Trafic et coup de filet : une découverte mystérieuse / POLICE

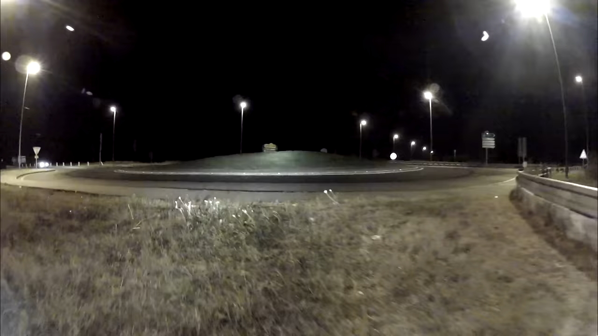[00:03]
un rond-point dans la région de Nancy aux alentours de minuit.
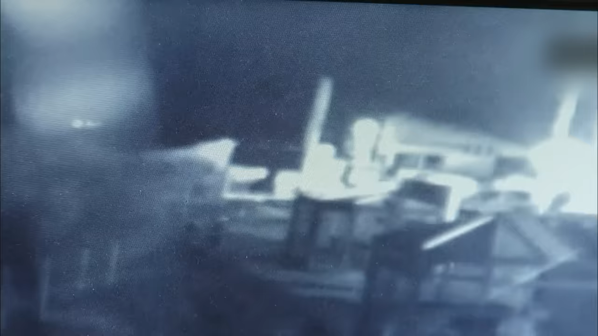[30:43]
La piste mériterait d'être creusée, mais malheureusement... C'est quand même très difficilement lisible. Je veux dire, on voit pas grand-chose. Il y a un éclairage qui est trop présent. On ne peut pas identifier de plaque.